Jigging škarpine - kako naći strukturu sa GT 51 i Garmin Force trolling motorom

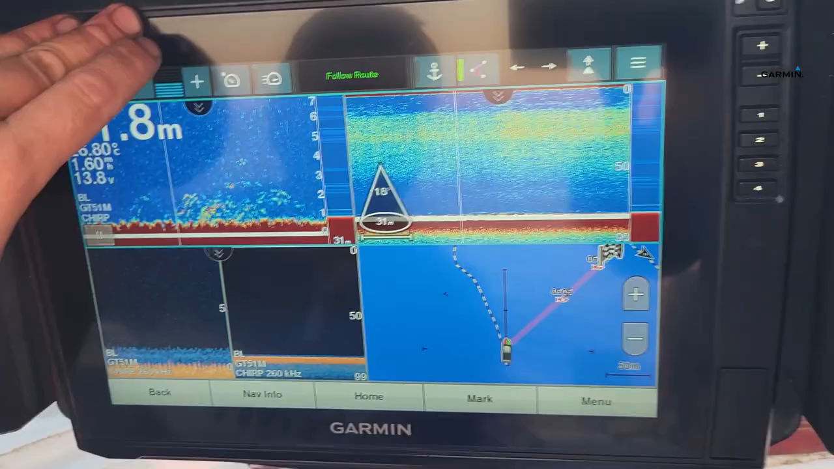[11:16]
Ali evo, on se sam namješta, evo, kreće. I ide točno na točku koju smo, znači, zadali, koja je bila jedno, ne znam koliko, 50 metara lijevo od broda, možda i više. By the way, ovo je već jedna jako lijepa struktura, evo već kad smo tu.
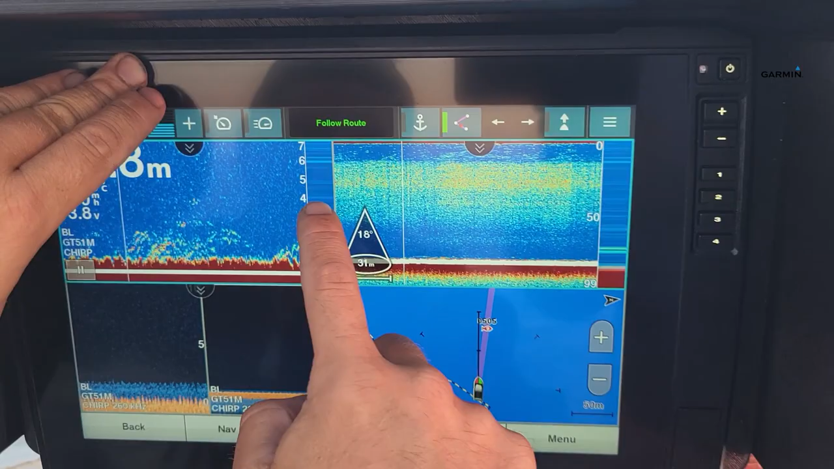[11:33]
Znači, kombinacija 2D sonara i Clear VUA je u biti fenomenalna. Znači, 2D sonar sa velikom osjetljivošću je ipak referentna, znači najosjetljivija način da gledamo na dnu. Znači, tu se vide i sitne ribe, evo vidim,
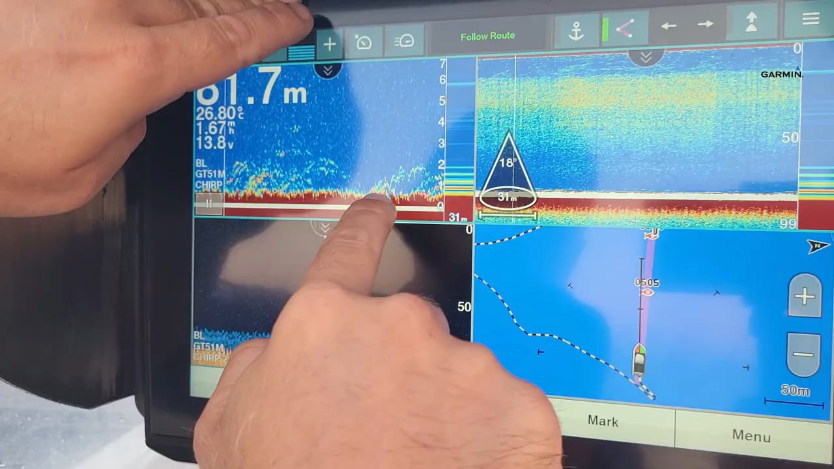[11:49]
On screen: water 26.80°C
tu možemo čak brojati ribe, 1, 2, 3 ribe, ja ne vjerujem da se to veće, ali uvijek je na bilo kojoj strukturi,
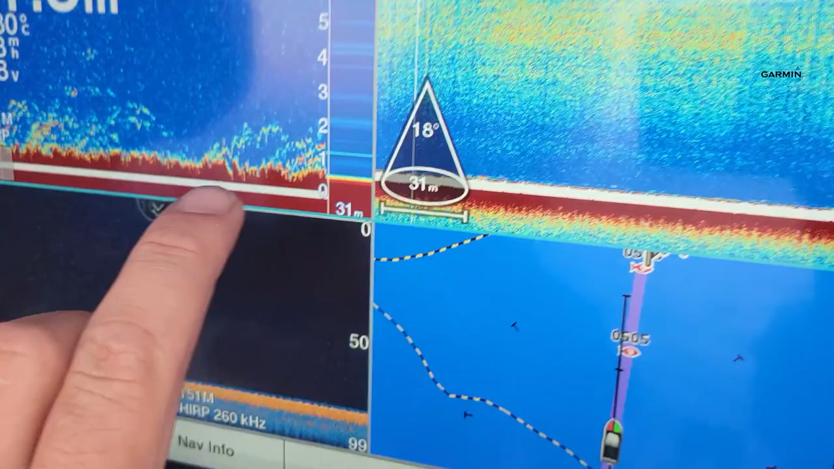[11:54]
znači bilo koja ova nepravilnost na dnu, ok, imamo nešto malo i vala, uvijek je znači, dobro gledati da je prisutnost neke sitne ribe.
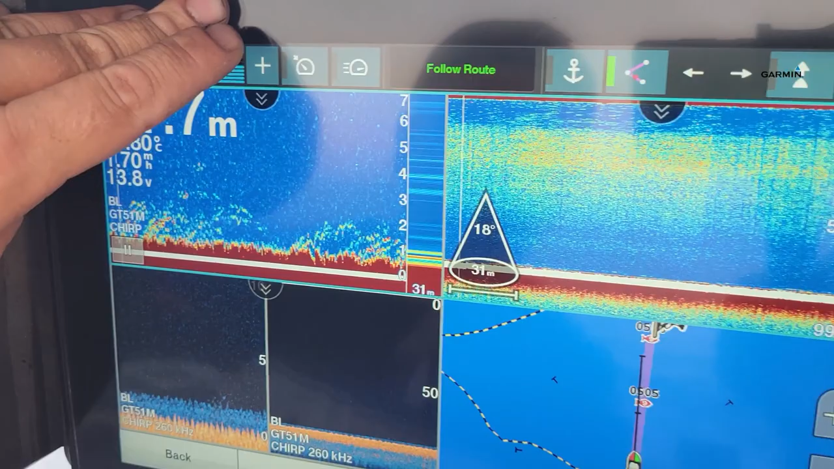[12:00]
A ako je malo veća struktura, onda se na Clear VUA vidi. Znači, recimo, ja koristim razliku, ajmo reći, 2D sonara i Clear VUA,
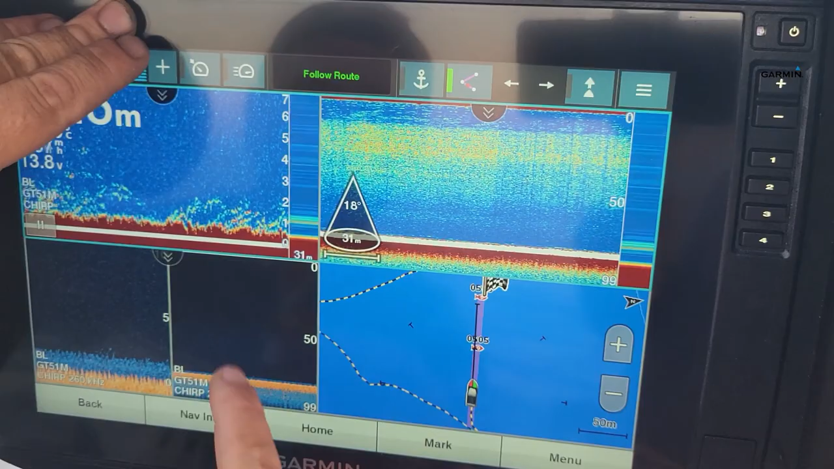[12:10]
znači na Clear VUA kada vidimo, znači puno bolje se vidi struktura, a na 2D se puno vidi prisutnost sitne ribe.
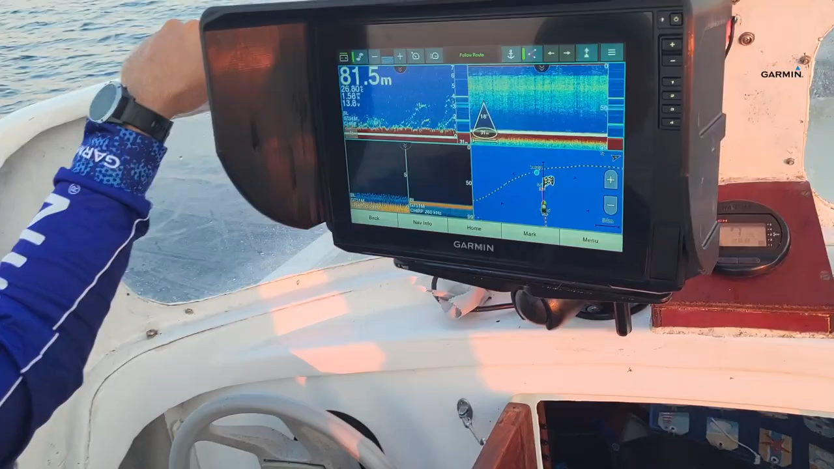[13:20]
On screen: depth 81.5 m
Evo, sad ćemo vrlo brzo doći, znači, očito, ovako što se tiče još, znači, side view prikaza,
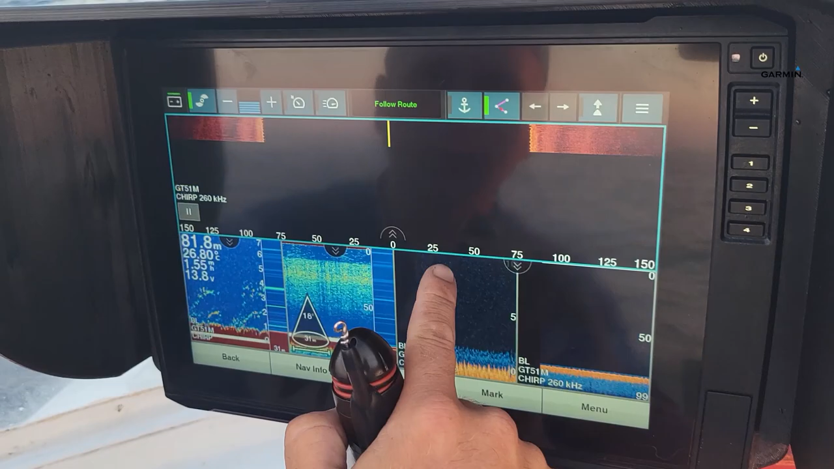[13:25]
On screen: depth 81.8 m
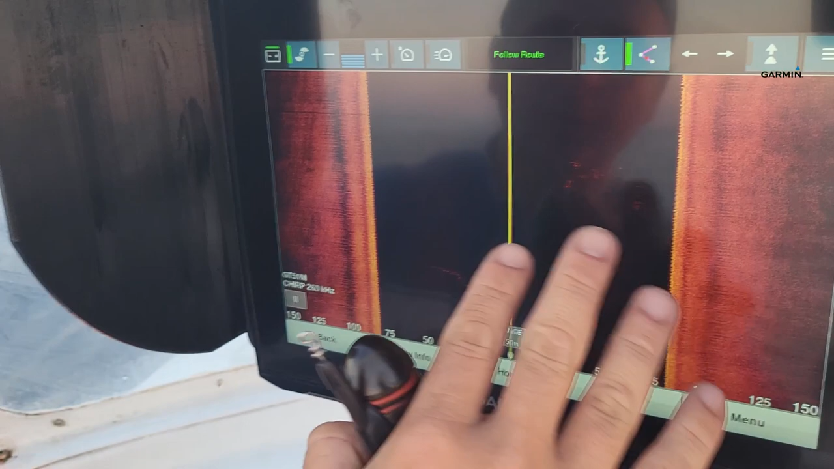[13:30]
bijele, sad ovdje je još uvijek čisto, znači, ona je bila baš sama neka grota izolirana, sad ćemo doći na nju.
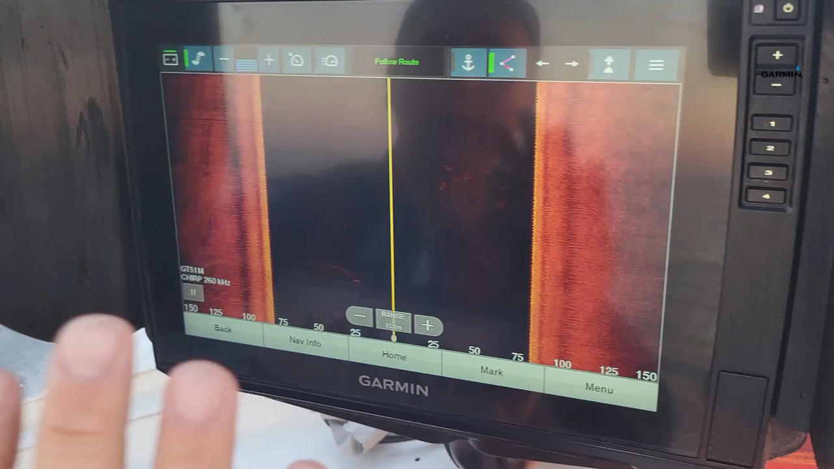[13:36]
Ali često, znači bilo koji bijeli, svjetli signal, to znači da je signal ovoga jači,
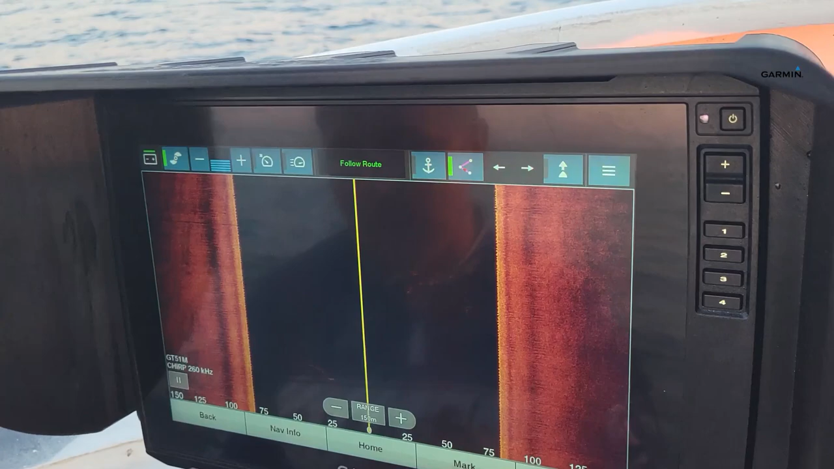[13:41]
može biti u biti nekad i jata sitne ribe.
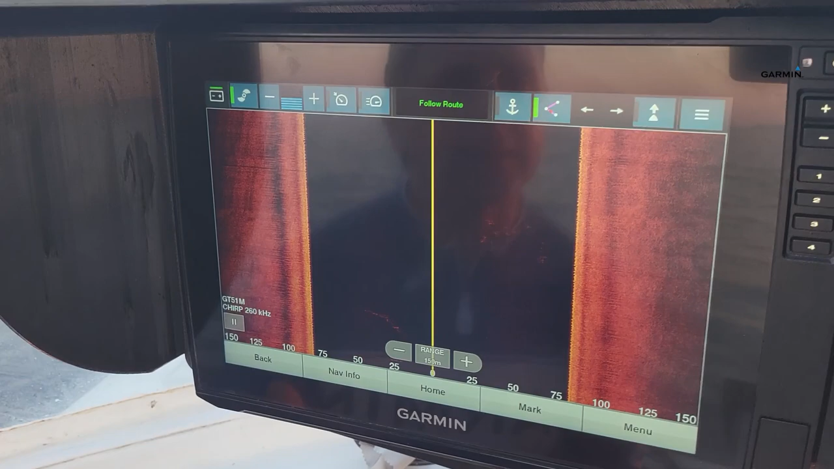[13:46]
Znači nekad, znači kamenje koje samo možda malo viri iz pjeska,
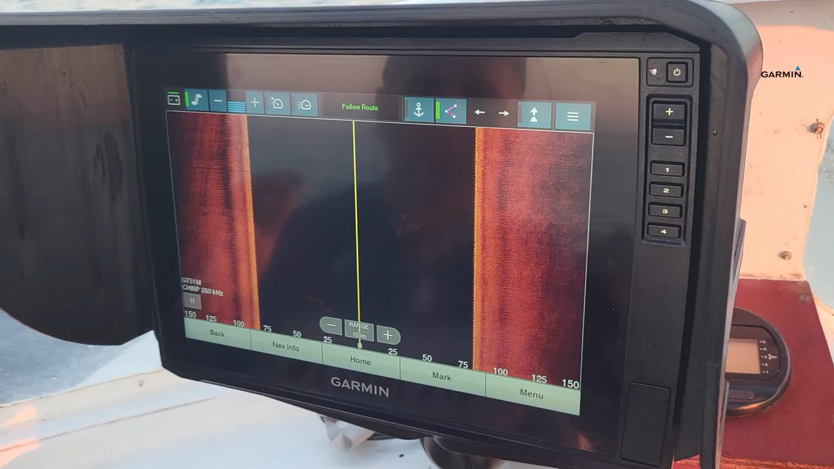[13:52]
znači ne mora to biti velika grota, ali u biti bilo kakva svjetla točka ili mrljica ili ovisno o valovima,
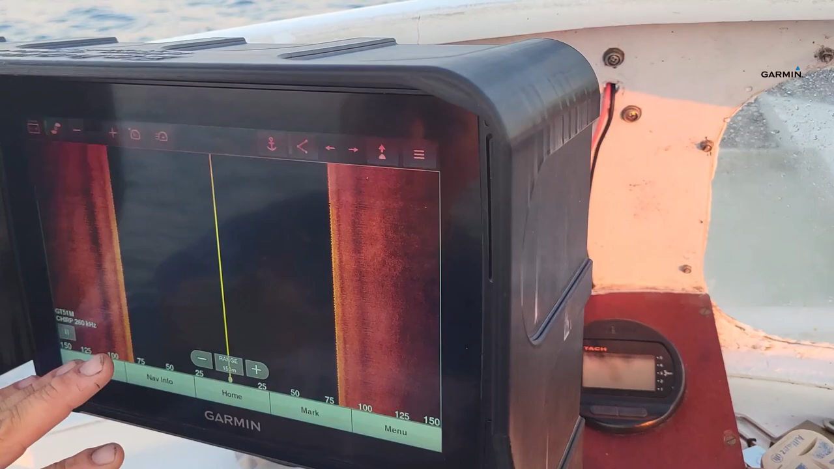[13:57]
znači u biti što je mirnije to je bolje, ovoga, to je sondiranje bolje i preciznije prikaz.
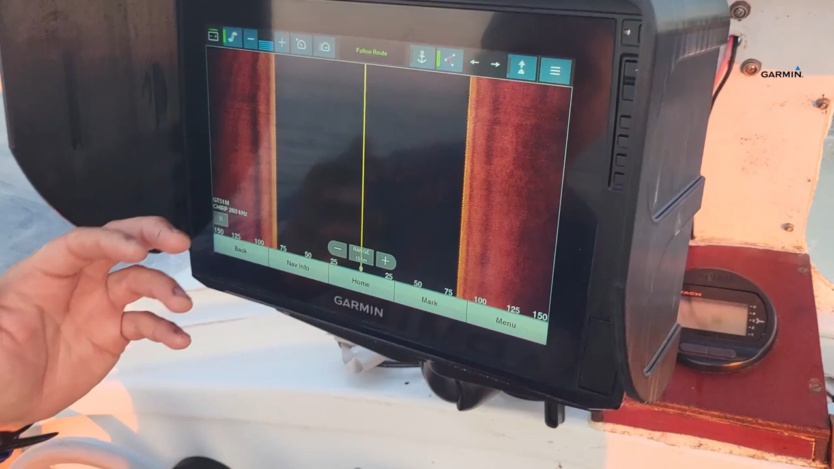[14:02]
U biti kad je veliki val onda baš i ne možete.
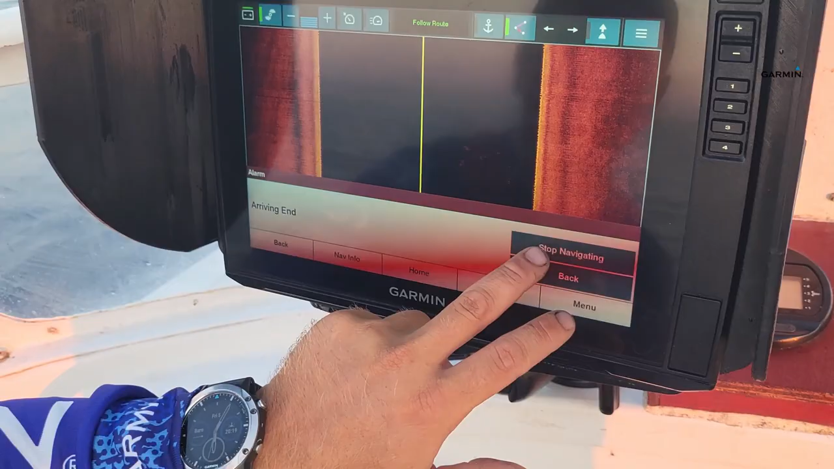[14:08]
Evo ga, on kaže sad smo došli na točku. Evo sad ćemo vidjeti.
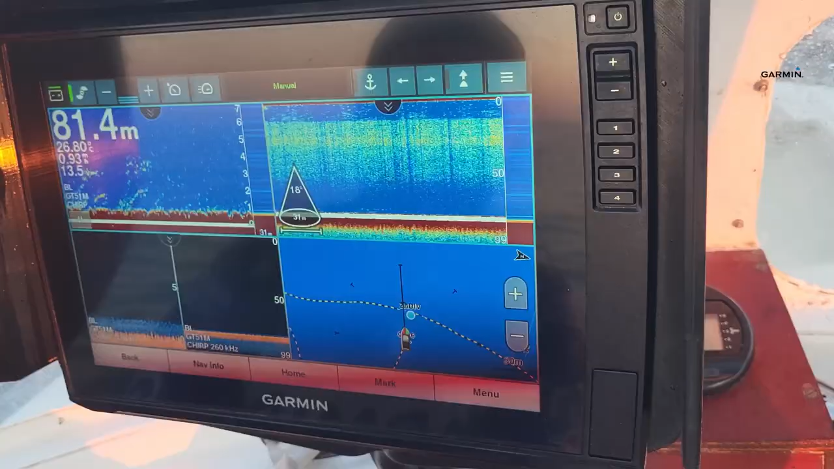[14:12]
On screen: depth 81.4 m
Sad ćemo vidjeti koja je to struktura koju smo vidjeli.
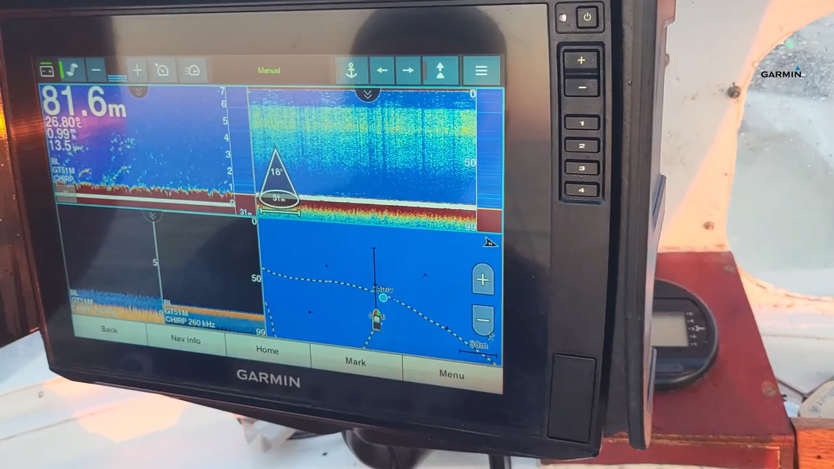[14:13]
On screen: depth 81.6 m
Znači ovoga, ovdje imam ovaj top bar pomoću kojeg mogu upravljati sa Garmin Forceom.
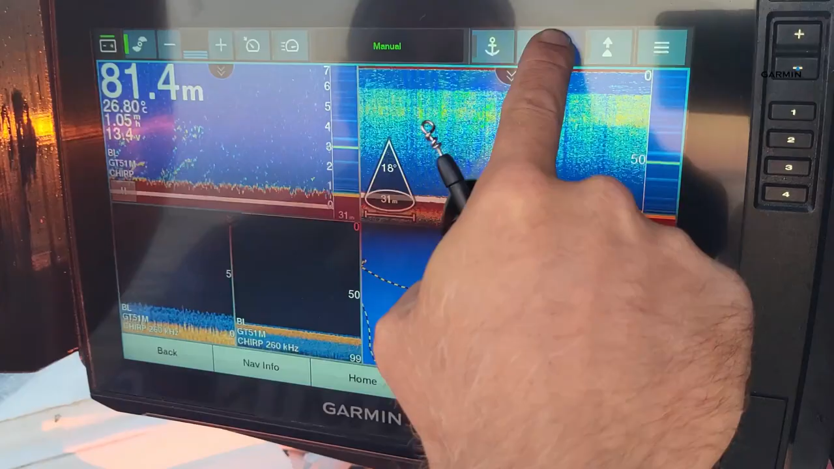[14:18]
On screen: depth 81.4 m
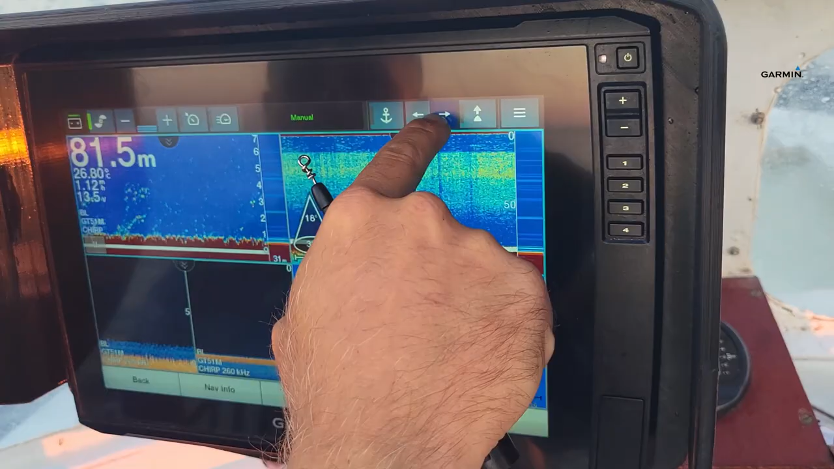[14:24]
On screen: depth 81.5 m
Evo sad ćemo vidjeti tu strukturu.